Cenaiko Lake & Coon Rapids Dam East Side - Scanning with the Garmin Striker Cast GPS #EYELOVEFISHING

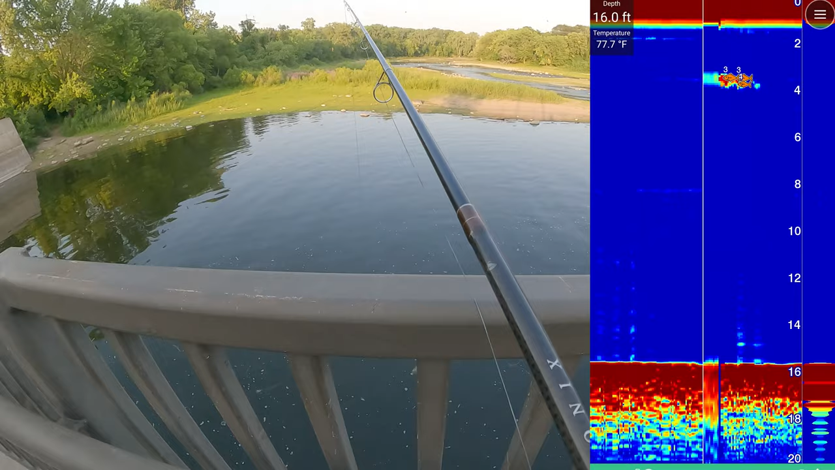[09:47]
On screen: depth 16.0 ft, water 77.7°F
so 15 feet right here so yeah it's pretty pretty deep right off of this guy so if you guys drop it down at this current water level yeah it's 15 feet down there
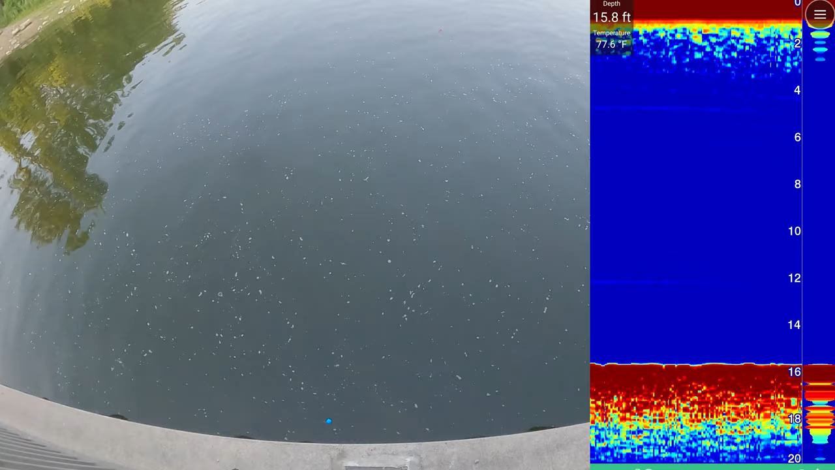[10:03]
On screen: depth 15.8 ft, water 77.6°F
so that would mean that when it's regular water yeah it's got to be 20 20 plus feet down so pretty deep so yep you guys will see on the screen here i'll have it running at the same time and i'm gonna make it to the big dam but give you guys a little information about this little spot i never fished here on this area right here see a lot of people they usually go for crappies or panfish
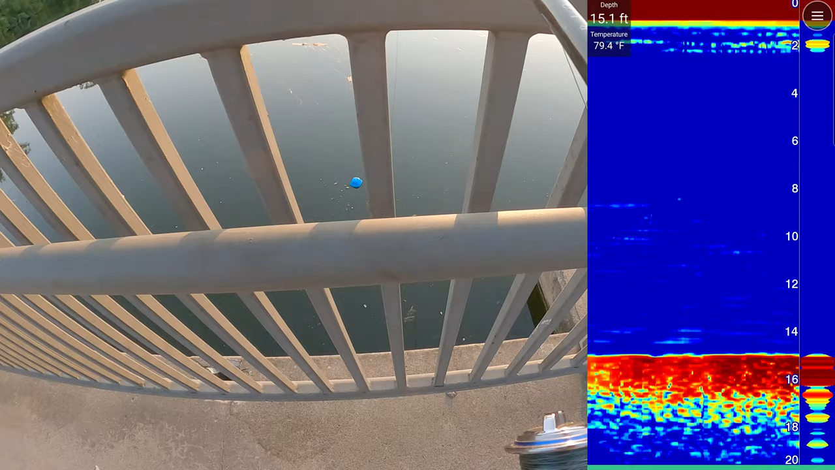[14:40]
On screen: depth 15.1 ft, water 79.4°F
apparently this is 15 feet right here
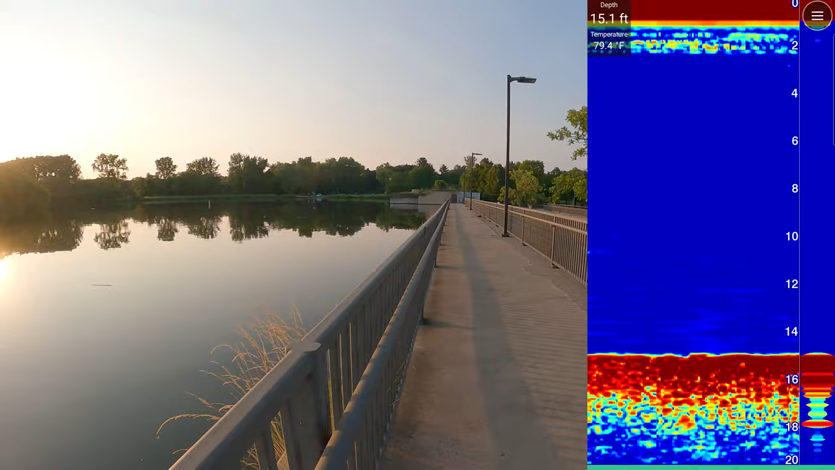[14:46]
On screen: depth 15.1 ft, water 79.4°F
this little side 15 feet that's that's breezy
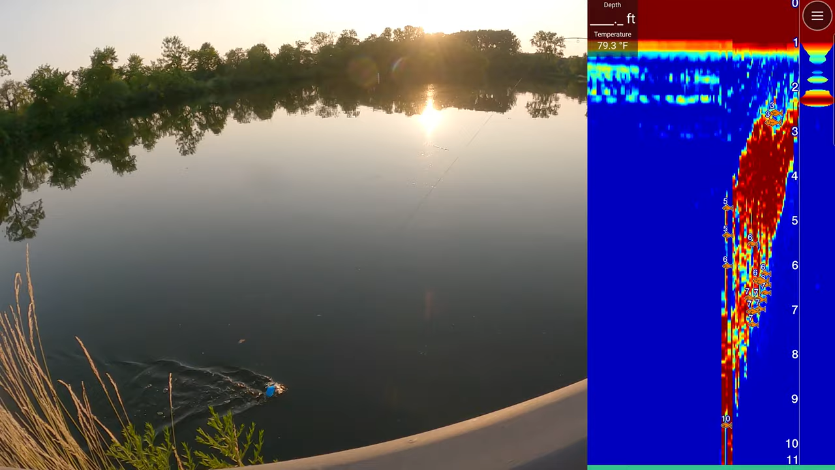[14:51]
On screen: water 79.3°F
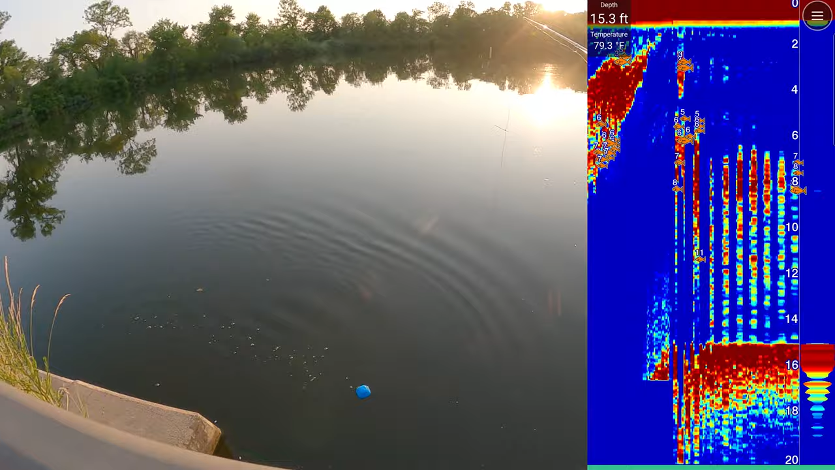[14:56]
On screen: depth 15.3 ft, water 79.3°F
yeah 15 feet you as i see on the screen there that's that's nuts
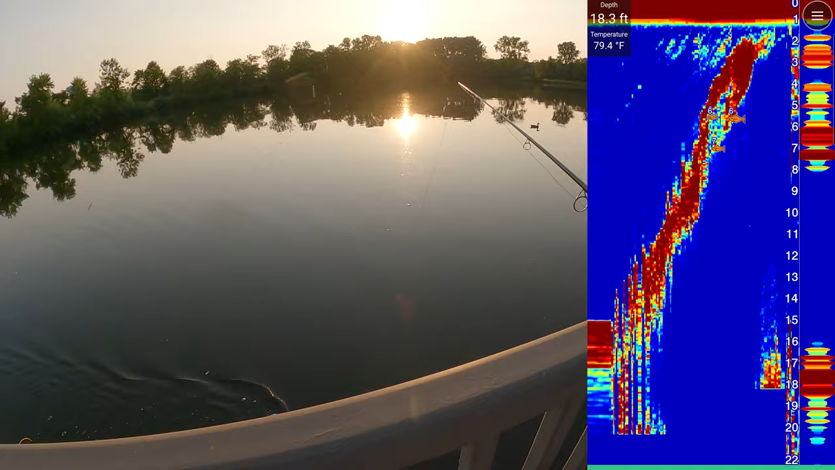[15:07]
On screen: depth 18.3 ft, water 79.4°F
15 feet cool yeah continuously 15
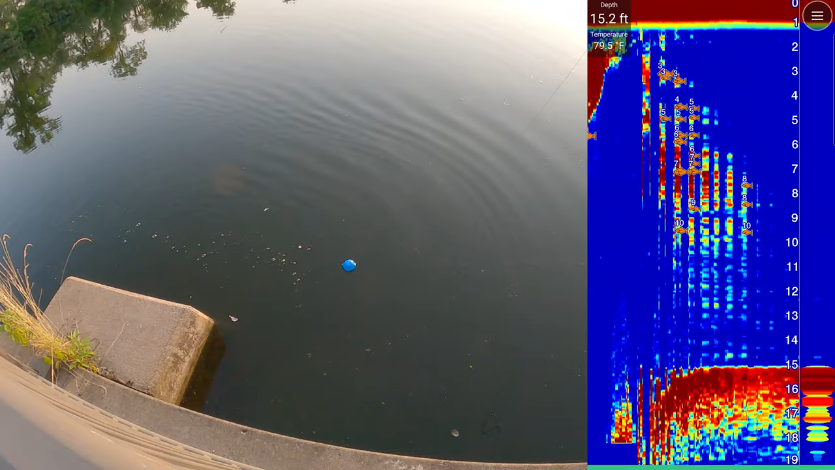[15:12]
On screen: depth 15.2 ft, water 79.5°F
feet around this area which is pretty cool you didn't think it'd be 15 feet
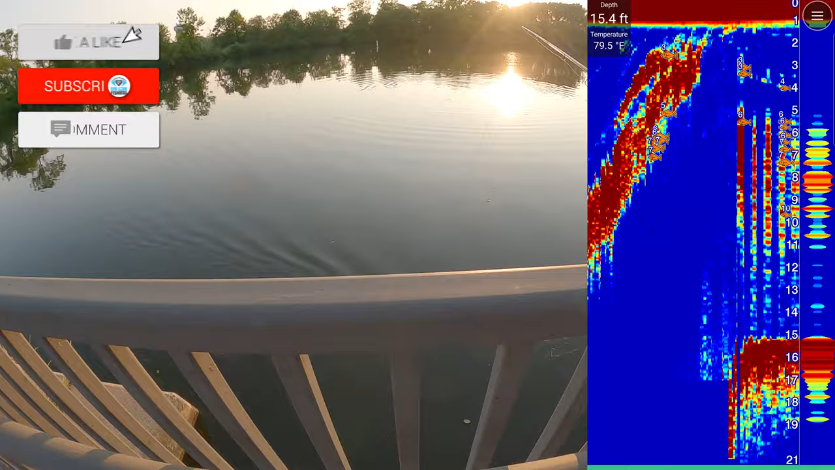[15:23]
On screen: depth 15.4 ft, water 79.5°F
yep still 15 feet so along this whole edge i'm going to assume it's 15 feet as part of the dam pretty cool yep 15 feet so this spot against the wall is 15 feet all
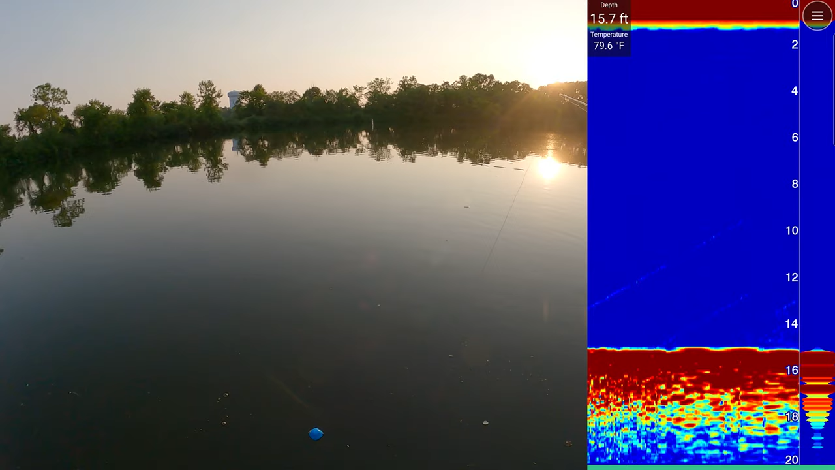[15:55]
On screen: depth 15.7 ft, water 79.6°F
right it's not marking much right now but yeah hopefully this helps you
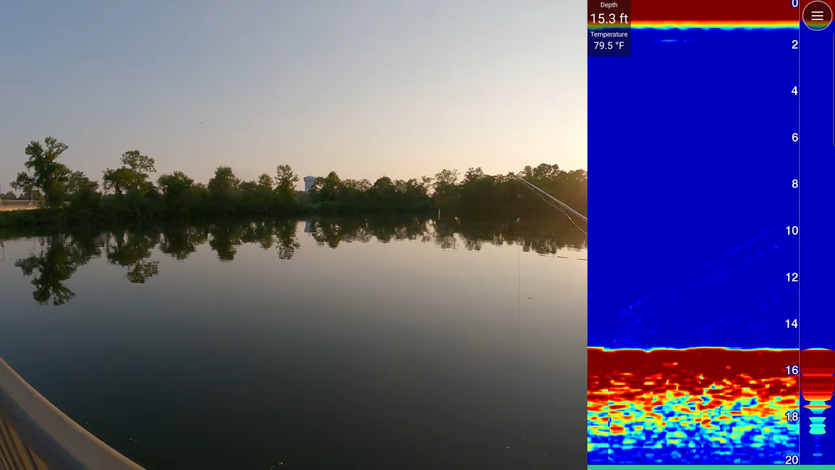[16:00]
On screen: depth 15.3 ft, water 79.5°F
guys for those who would like to know again just informational video today coming out here to check it out and see the low waters i don't have enough time to go across to the other side where all the good stuff is but